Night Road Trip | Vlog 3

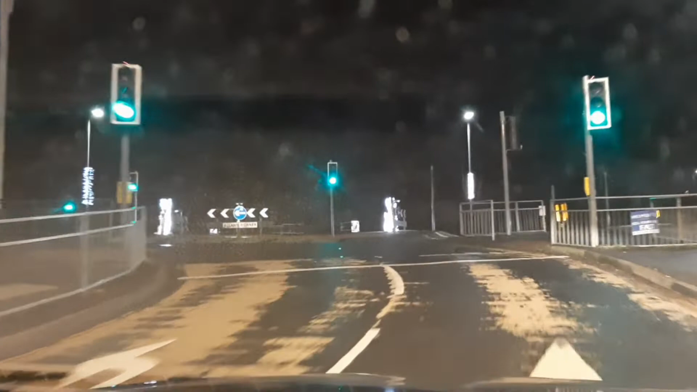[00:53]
بار ہٹ کی لائٹنگ دکھا رہے آپ کو
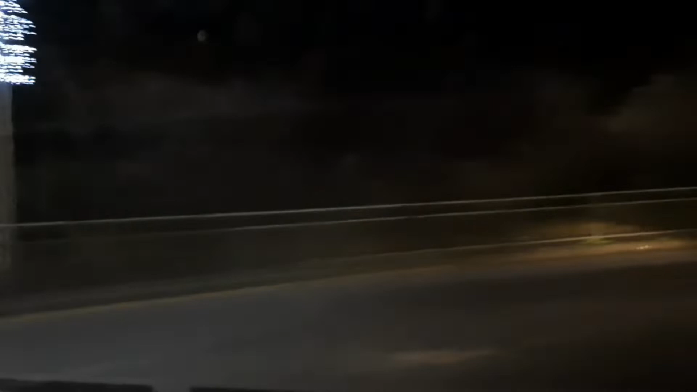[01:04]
یہ لائٹنگ دیکھ لیں آپ لوگ
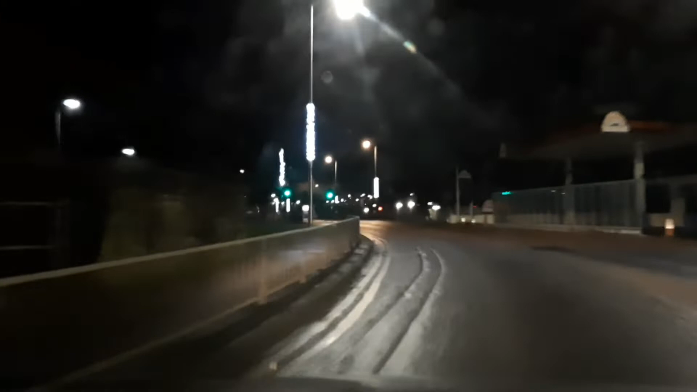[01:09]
یہ ہے رات کے نظارے جناب یہاں کے اب آپ کو
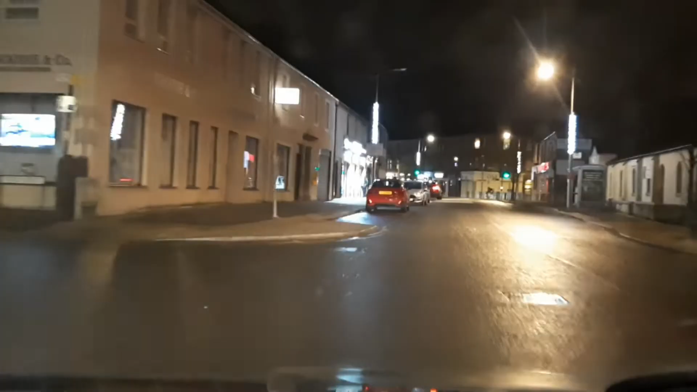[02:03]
لائٹنگ لگا لائٹنگ لگا بار ہٹ
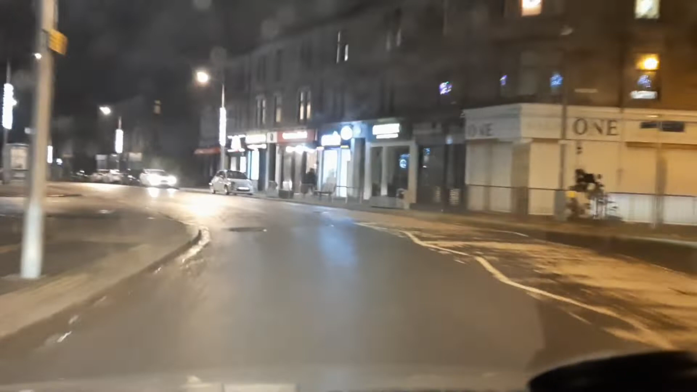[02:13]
لائٹنگ لگا یہ رات کے نظارے ہیں
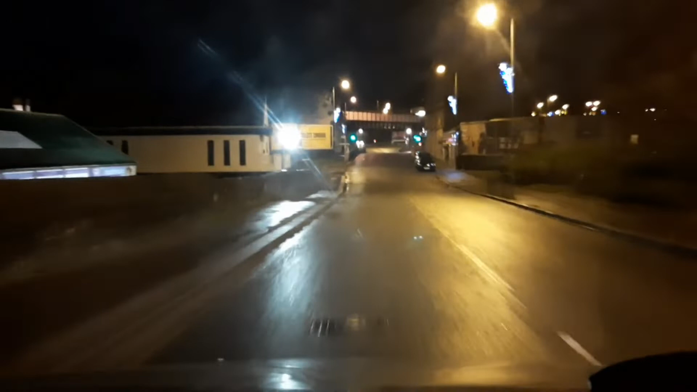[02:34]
رات کے نظاروں کا مزہ لیجئے
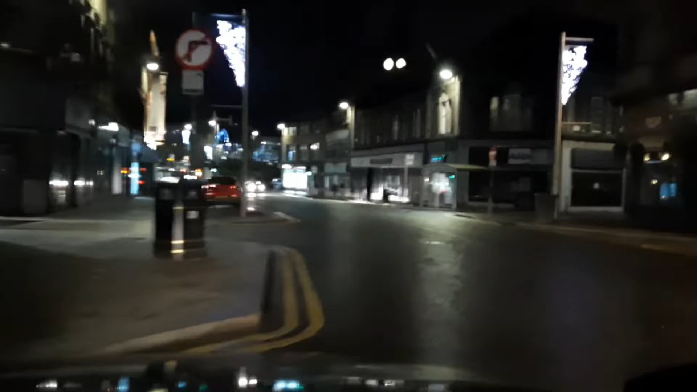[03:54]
بار ہیٹ تو آپ لوگوں کو دکھا دیا ہے اب جو ہے نا آپ پیسلیٹ ٹاؤن سینٹر دیکھ رہے ہیں
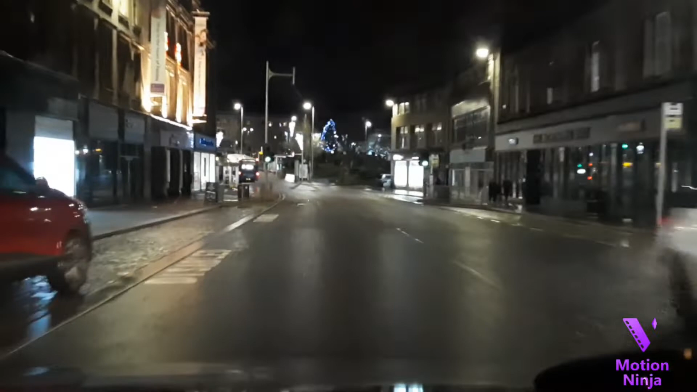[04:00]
ان لوگوں نے ہیپی نیوئیر جو ہے نا بنانے کے لیے جو ہے نا اور یہ جو ان کا کرسمس ہے وہ بنانے کے لیے لائٹنگ کر لیے تو کونسل جو ہے نا یہاں جو ہے نا اپنی پبلک کو خوش رکھنے کے لیے جو ہے نا کوشش کر رہی ہے